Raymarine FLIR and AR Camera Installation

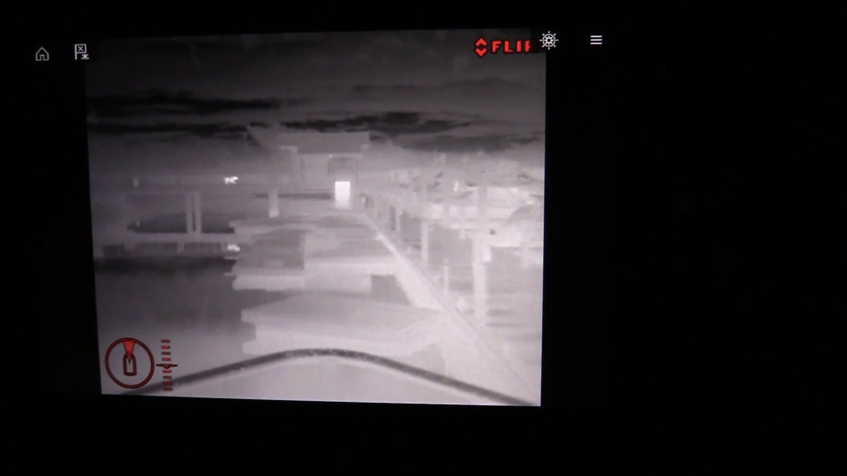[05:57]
here what that streak you're seeing there is one black lab
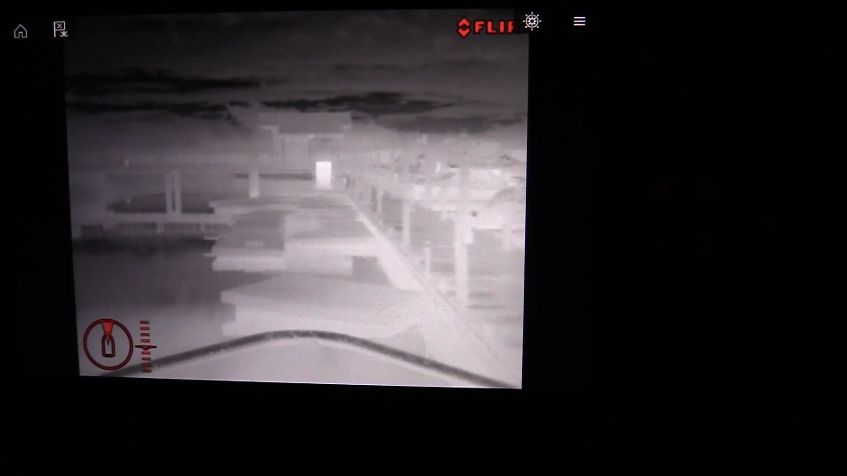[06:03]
that's coming down the dock now here's what we can actually see with our naked eye
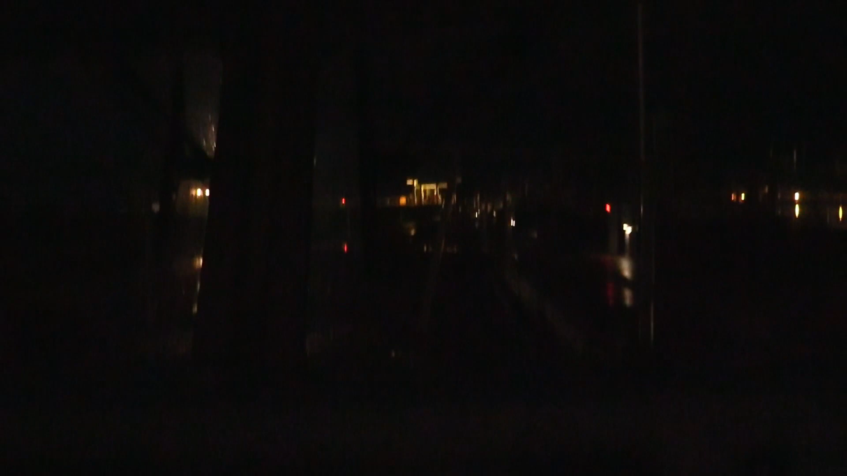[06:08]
okay and here
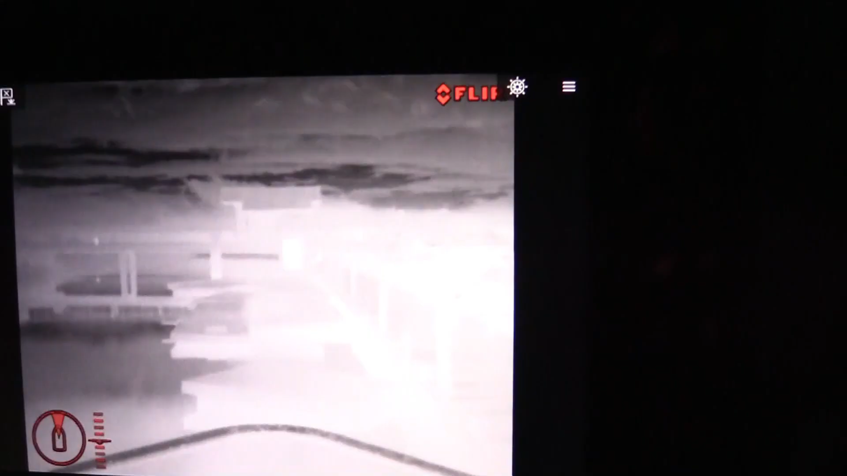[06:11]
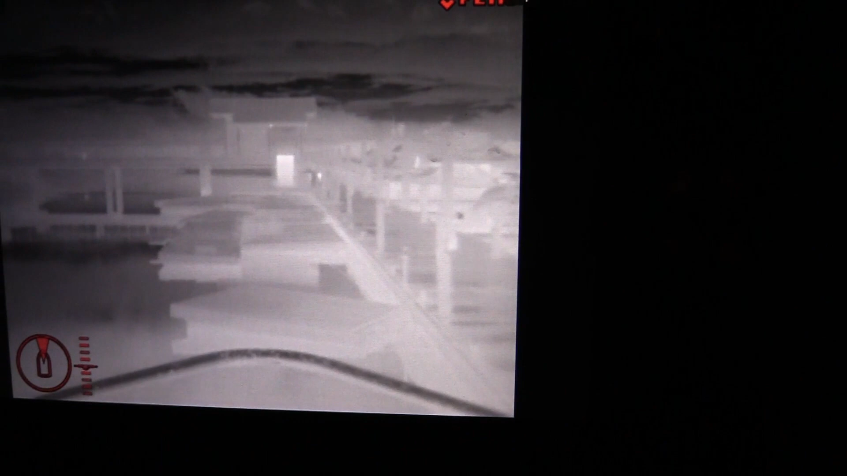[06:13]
take a good luck here there you're gonna see a certain black labrador walking
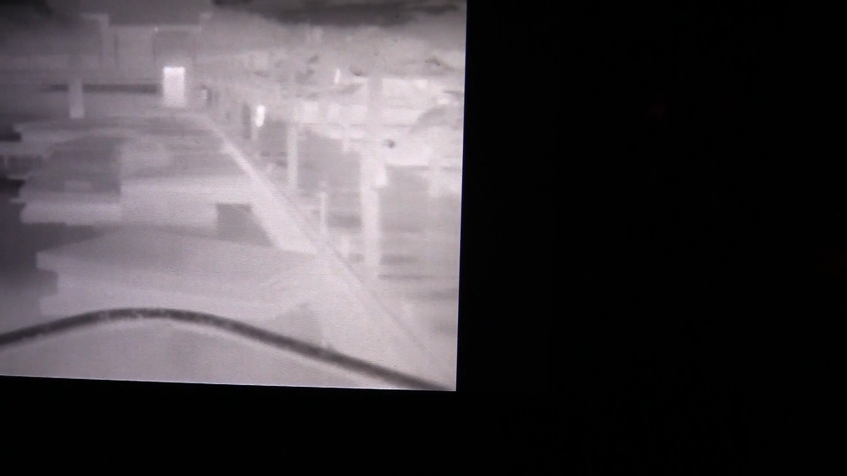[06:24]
down the dock and you can see your heat signature so there she is I'll get her to jump on board
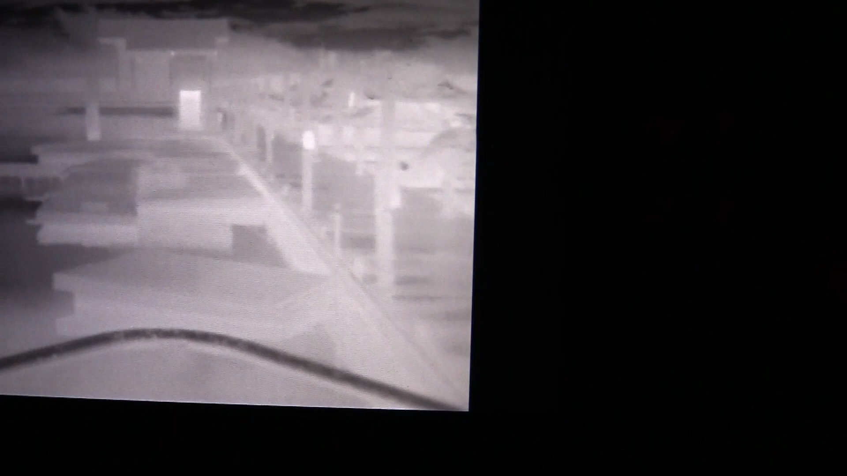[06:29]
the boat and we'll see if we can see one more time I'll get her to come come this direction so we can see it one more time just see how the
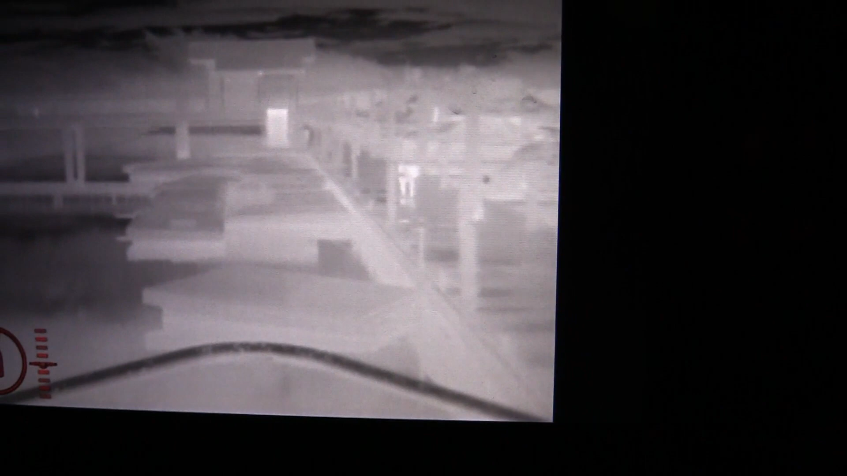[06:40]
infrared works with everything that's warmer than the water loop in the atmosphere which is background so it's still black we can barely make her out with the naked eye but I'm
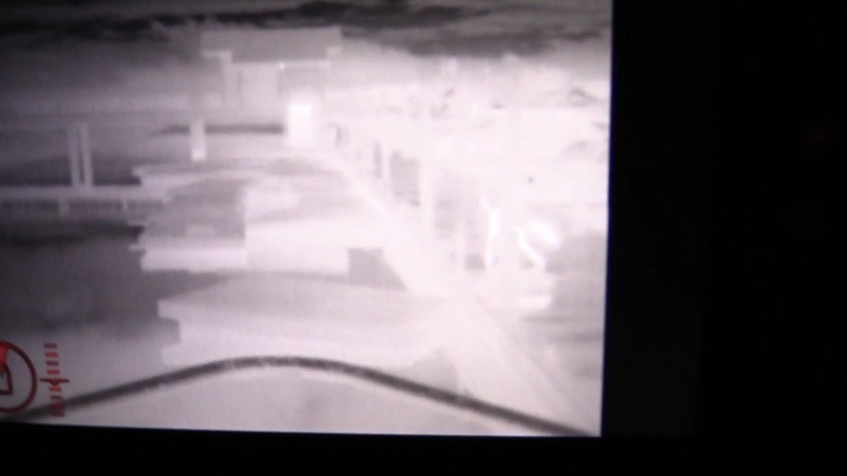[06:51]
clear here she comes all right let's cut the lines and go see what we can see on on the FLIR and the AR which
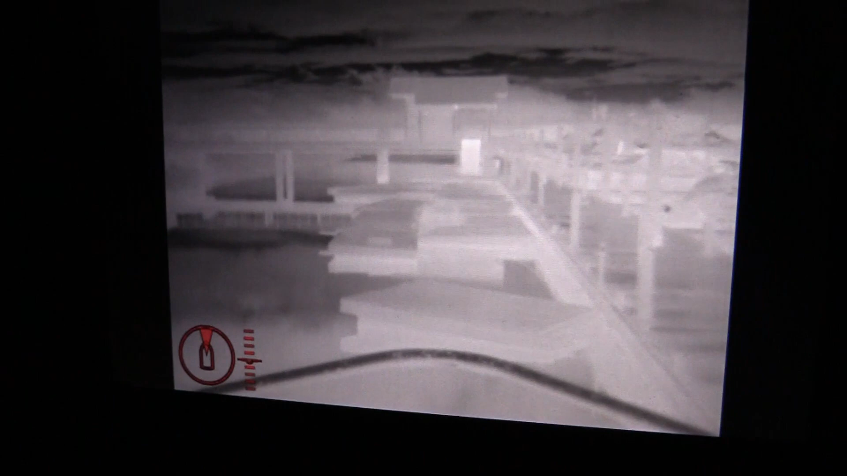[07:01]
is augmented reality so let's let's switch over to the AR real quick and here we
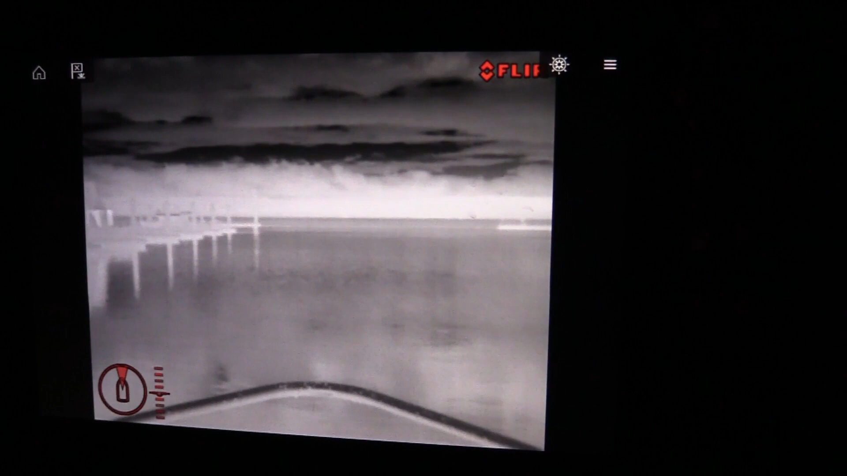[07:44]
basically daylight I can see every slip
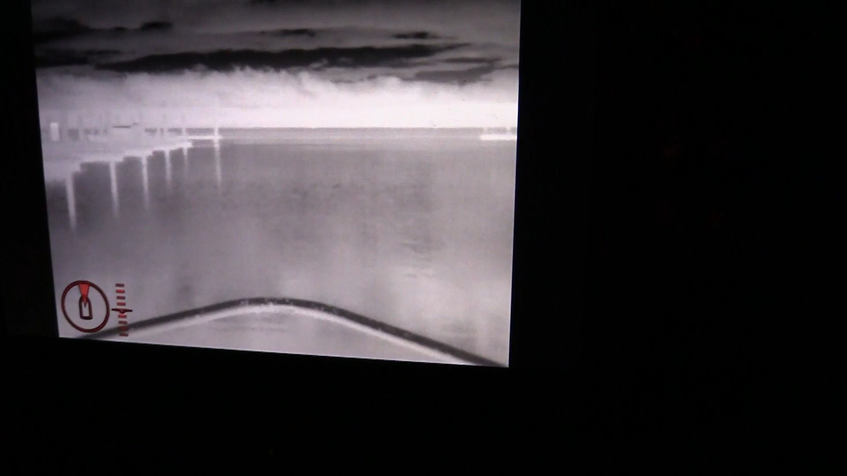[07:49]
every pier the water is is the background color as you can see and then if I move the boat turn a little bit to see some of the